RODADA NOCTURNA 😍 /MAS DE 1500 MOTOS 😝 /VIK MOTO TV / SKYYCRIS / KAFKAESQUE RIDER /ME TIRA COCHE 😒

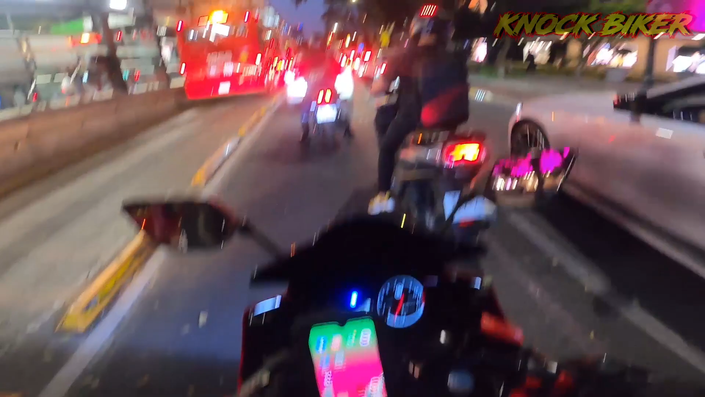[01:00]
Háganse notar, amigos. Pero bueno, banda, entonces el día de hoy vamos para allá, carnales. Y bueno, carnales, les grabo ahorita que ya estemos ahí. A ver qué tanta bandita hay, o a ver si todavía no llega nadie. Pues ahorita vemos qué onda, ¿no? Entonces, pues bueno, carnales, ahorita nos vemos.
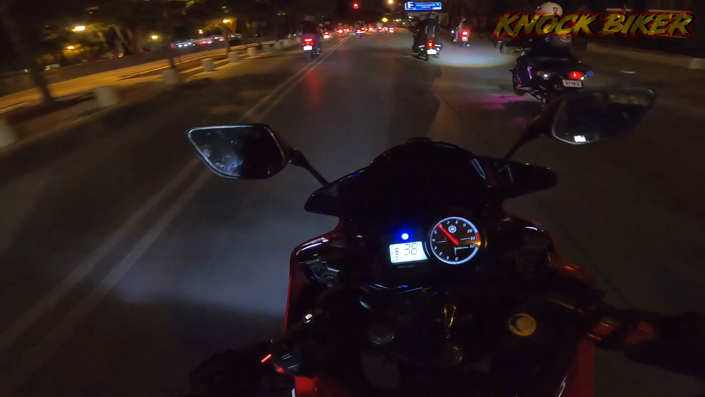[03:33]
Ahí vamos. Ahí va el Mauri, ahí va el Samu. También por aquí anda el Riro, pero no sé dónde ande. Ahí va el Bast. ¡A huevo!
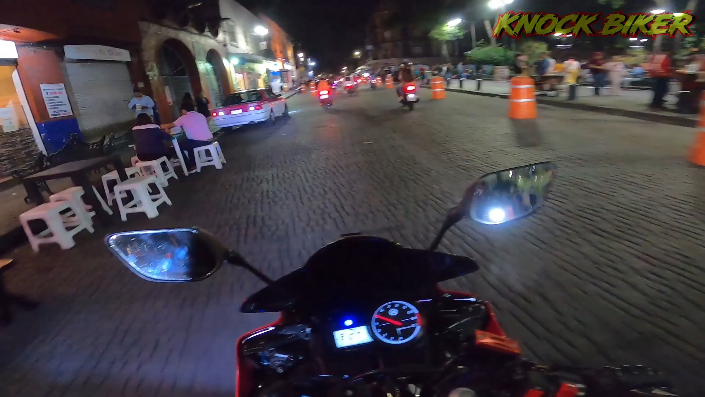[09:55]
Ya venimos llegando aquí a Coyo, amigos, ya huele a elote. Simón, ya huele a elote, amigos.
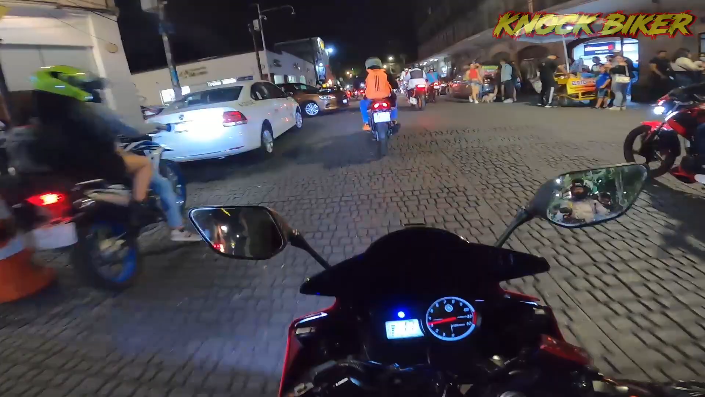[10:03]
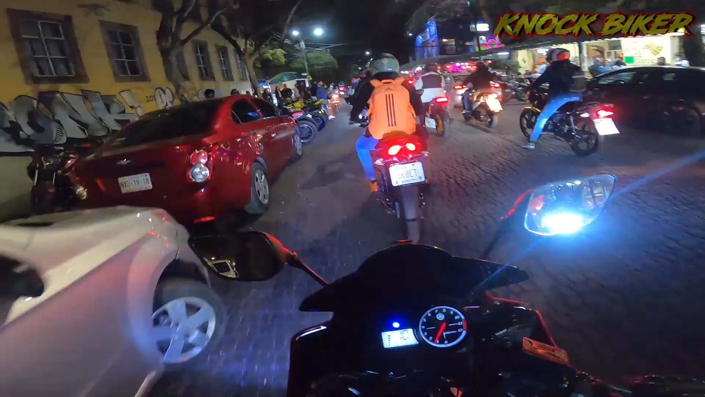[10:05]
Ya hay mucha bandita aquí, amigos. Mucha bandita ya llegó desde hace ratillo. Ahora hay que buscar dónde estacionarlos.
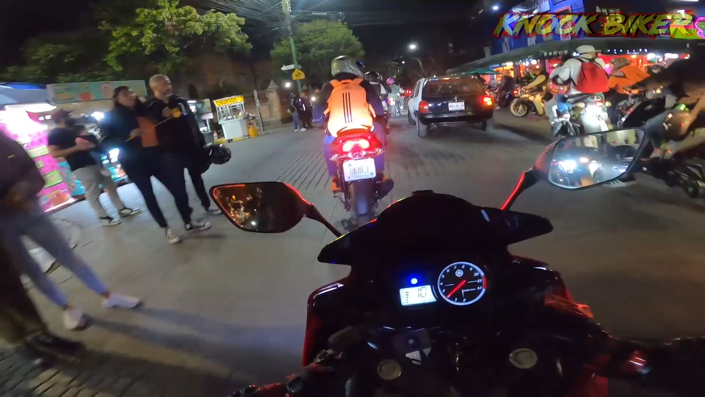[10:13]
Bueno, carnales, como pueden ver, pues cambiamos de ruta, llegamos a Coyoacán.